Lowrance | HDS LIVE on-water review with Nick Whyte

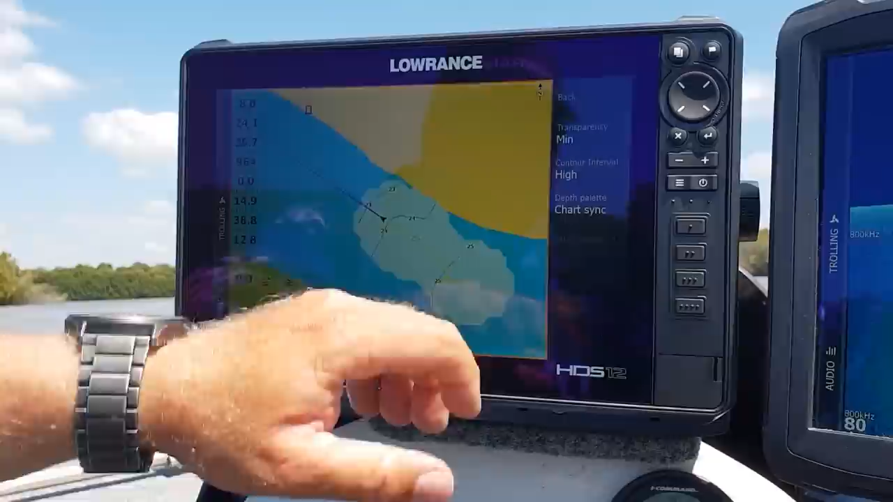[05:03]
is going to give us a lot more closer intervals with our contour lines
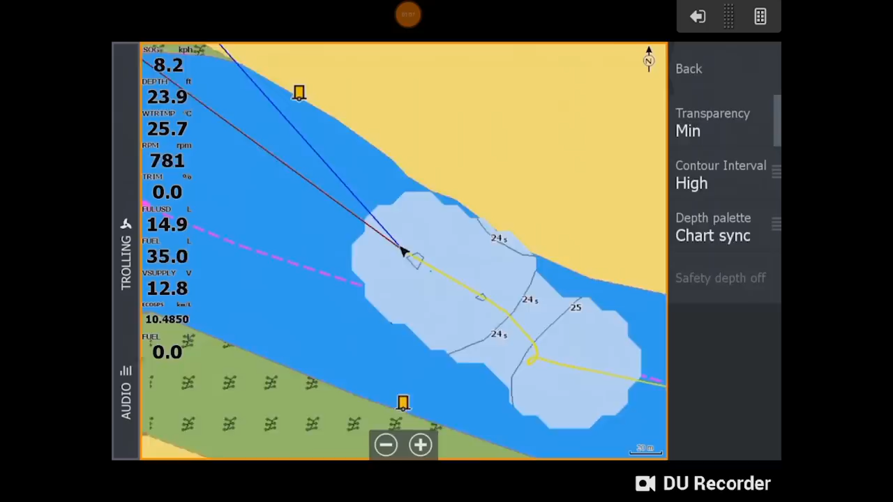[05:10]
On screen: depth 23.9 ft, water 25.7°C, speed 8.2 km/h
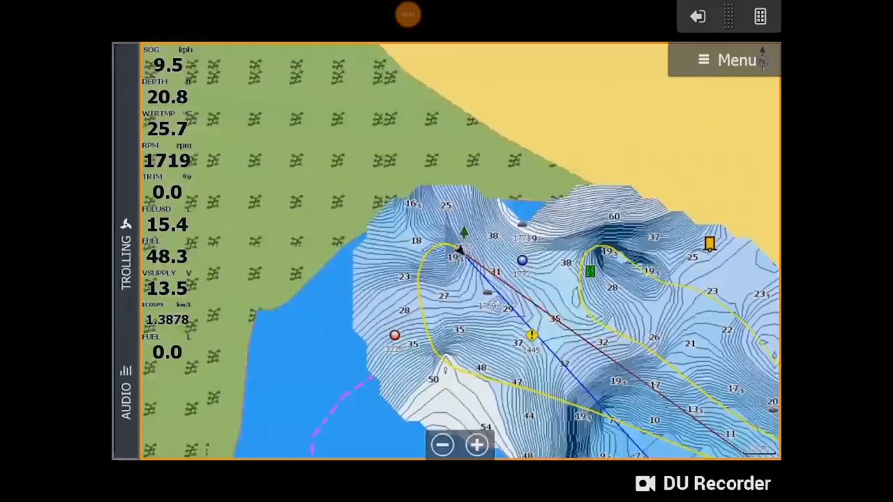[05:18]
On screen: speed 9.5 km/h
so you can see there how just a quick little bit of
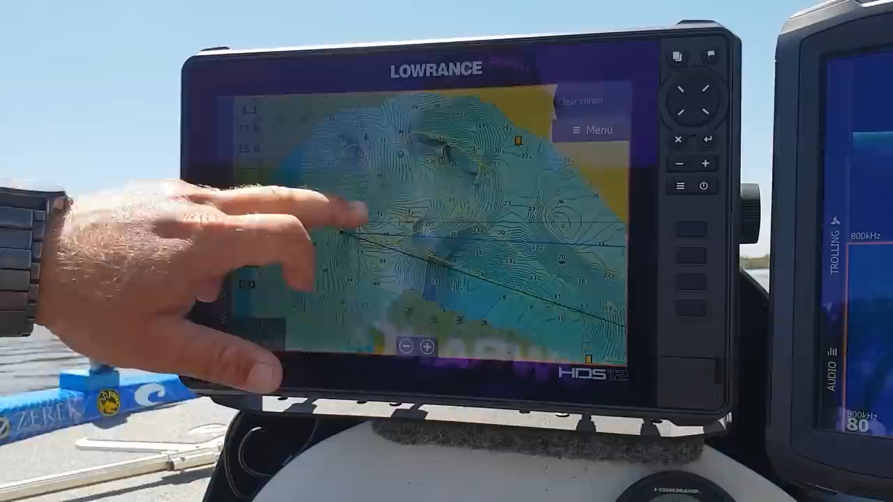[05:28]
driving around we've now created
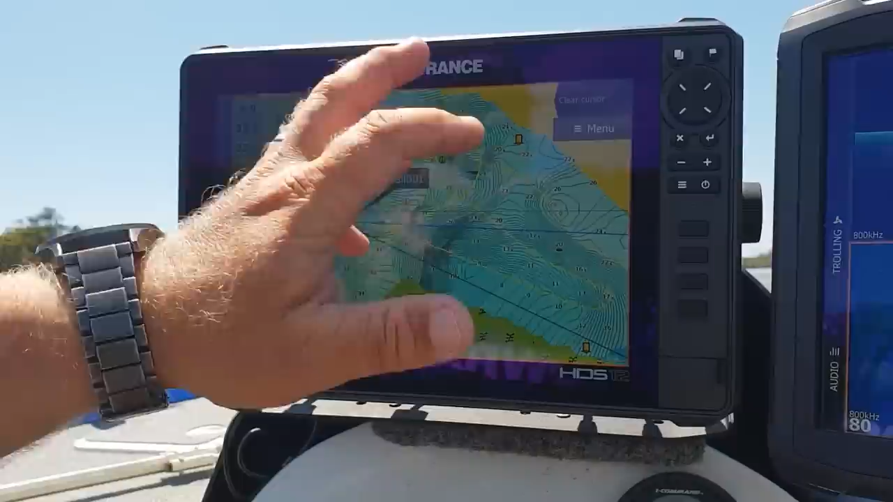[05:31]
a full contour map we can see we've got a massive hole here with a ledge dropping in around through this area so obviously doing a little bit
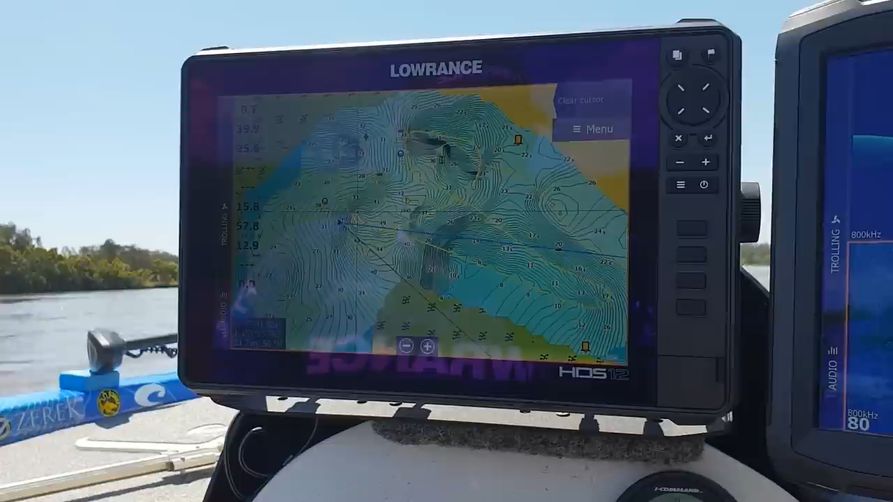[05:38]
of cross hatching and driving over from different directions is going to give you a higher contour detail but yeah super
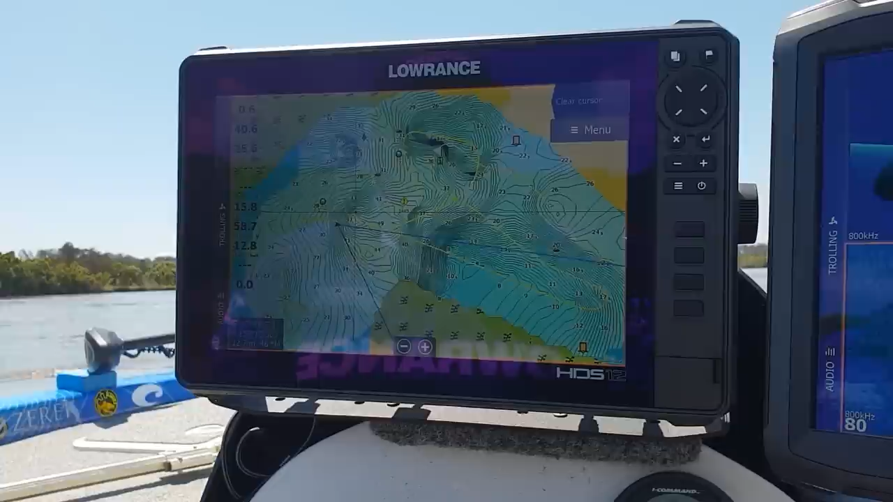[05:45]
handy tool if you're in a new waterway with no mapping